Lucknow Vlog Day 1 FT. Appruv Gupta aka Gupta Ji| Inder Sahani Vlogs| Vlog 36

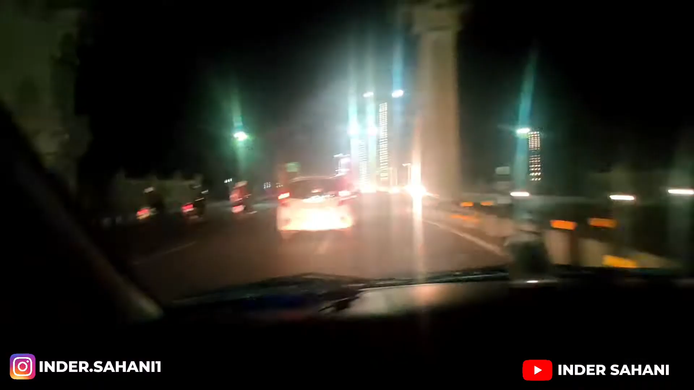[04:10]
तो ये देखें लैविश इलाके, ऑटो में 50-50 लोग भरे हुए, बाकम बाकी शूटिंग चल रही थी जैसे पीछे, और बीच में ज़्यादा जाम लगा दोस्तों। तो हमारे पास एक फ्लाइंग गियर है हैरी पॉटर वाला, वो हम लगा देंगे इस गाड़ी में।
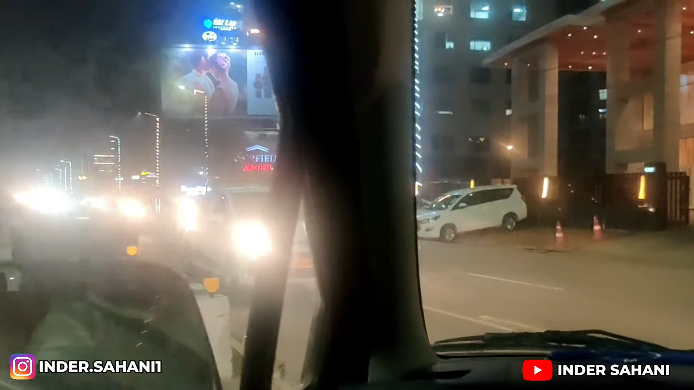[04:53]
ये देखिए हमारा वेन्यू आ चुका है, अगर आपको दिख रहा है बिग डैडी लिखा हुआ। ये देखिए हम रॉन्ग साइड जा रहे हैं और सामने से गाड़ियां बहुत तेज आ रही हैं बदतमीजी के साथ। ये हमने
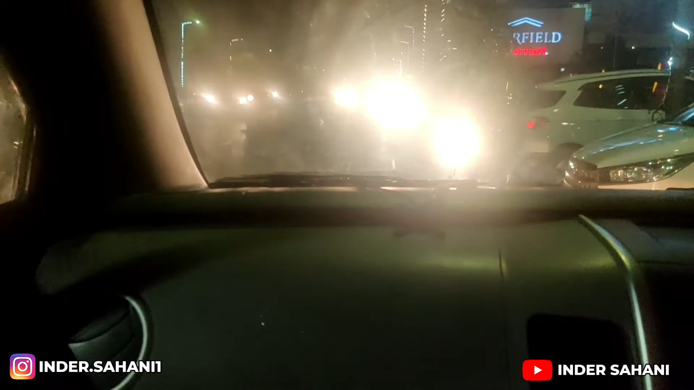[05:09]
हटाइए बुलेट वाले को पीछे भगा दिया दोस्तों, जबकि गलती हमारी है।
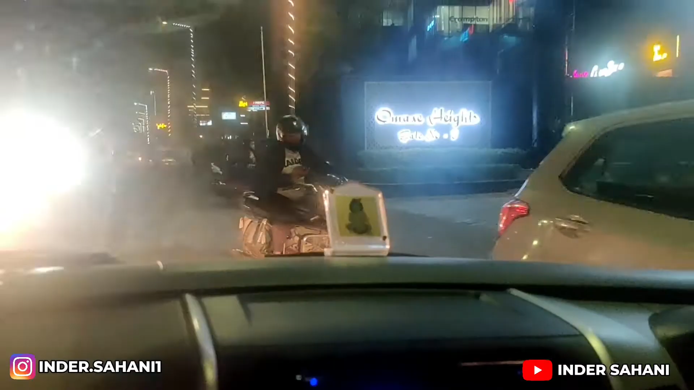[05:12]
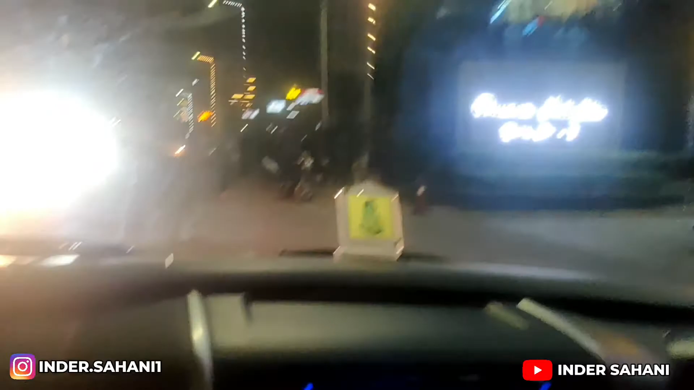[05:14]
पहुंच चुके हैं बिग डैडी जो हमारा वेन्यू है, ऊपर जाके हमने देखना है कि क्या तैयारियां चल रही हैं।